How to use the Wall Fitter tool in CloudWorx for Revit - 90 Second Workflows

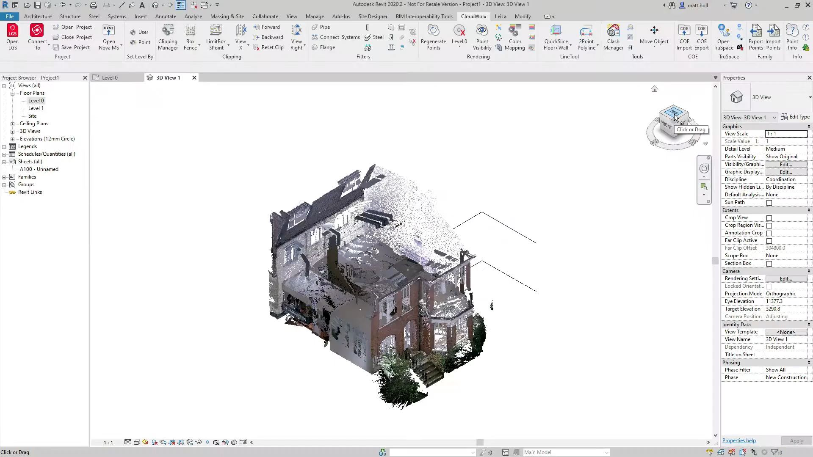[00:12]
I'm going to start by slicing and dicing my data.
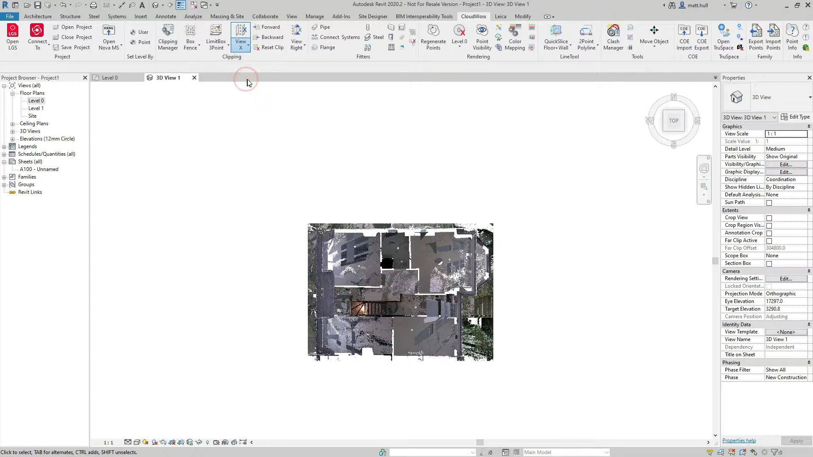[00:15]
I'm going to place a Z clip so that I can then use
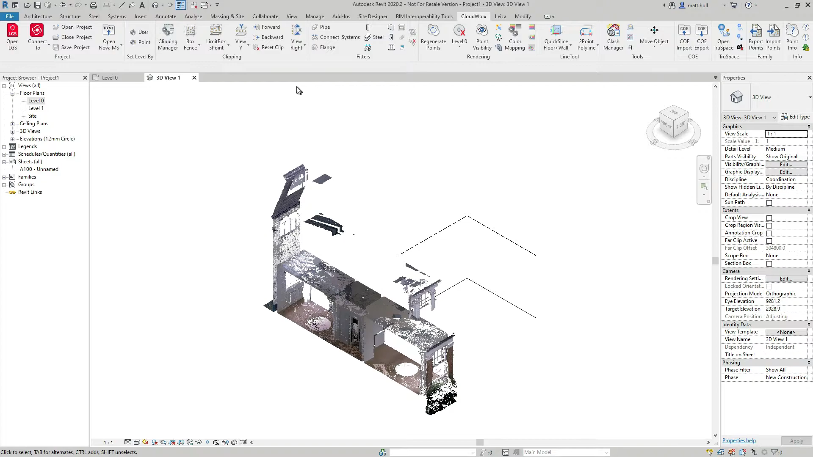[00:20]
the set level by point tool to create my floor plans. I'm going to start by creating a floor plan for my ground floor and then create a ceiling plan.
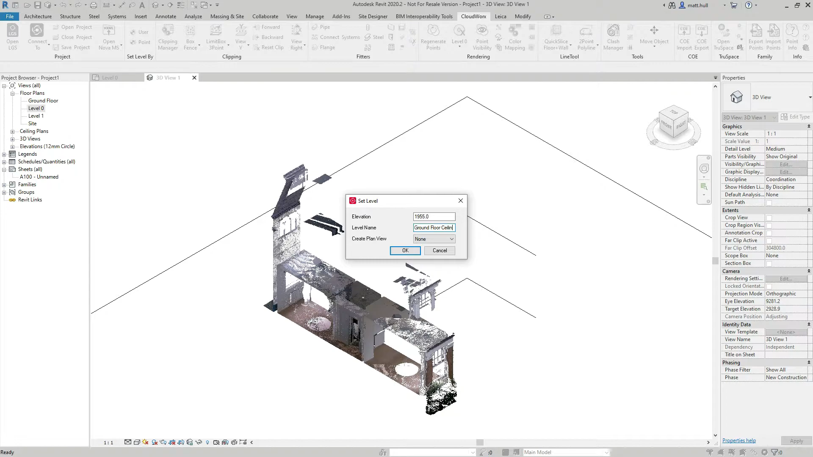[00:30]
Once I'm happy with my levels, I'm going to slice my data out so I'm looking at the area that I want to create my walls.
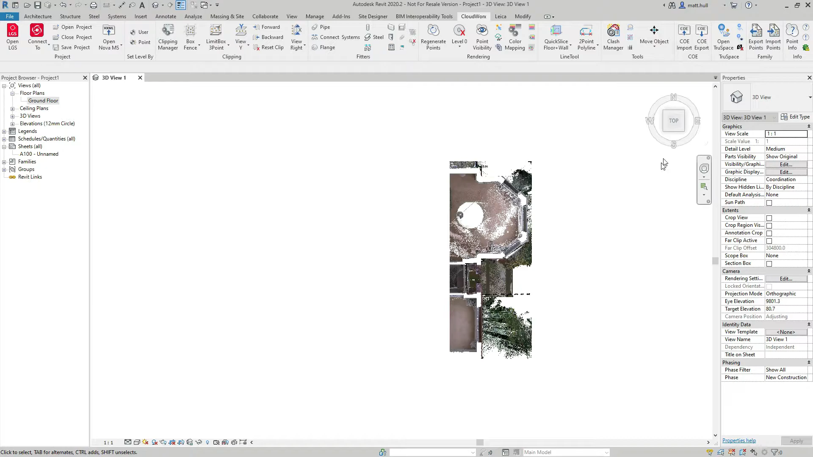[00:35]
To start the wall fitter tool, I select the wall fitting tool from the Cloudworks menu.
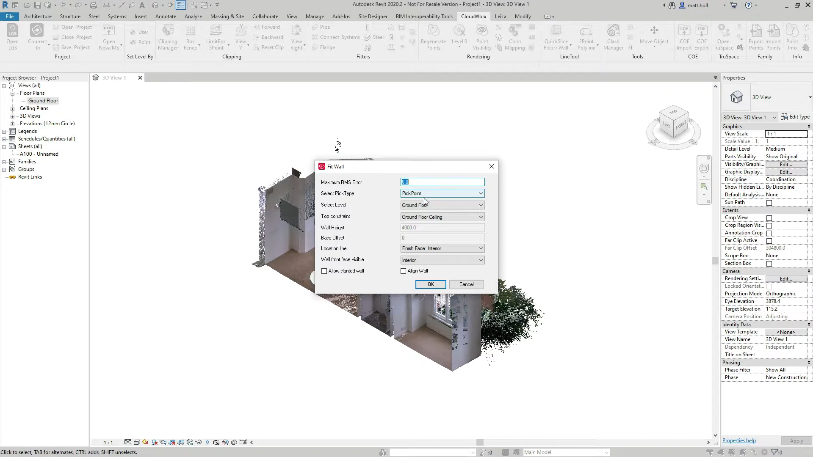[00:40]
I can then set my base level, my top level, my location line and my face that is visible. I can also allow for slanted or aligned walls.
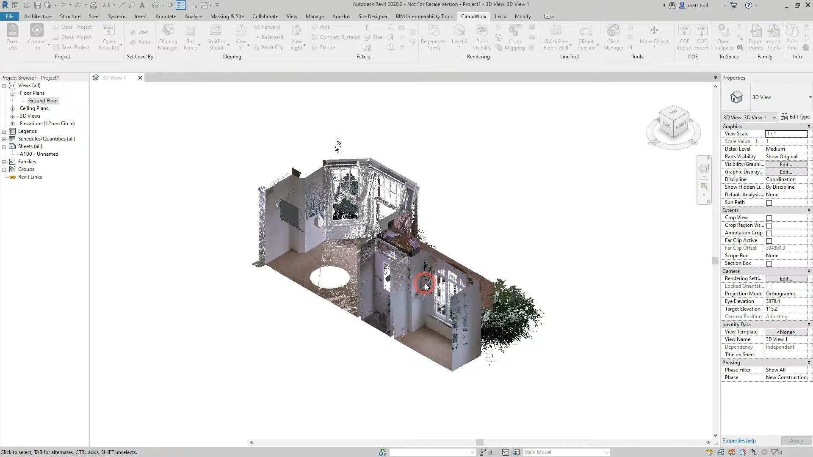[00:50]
To start the wall extraction, simply click on an area where you want to extract the wall.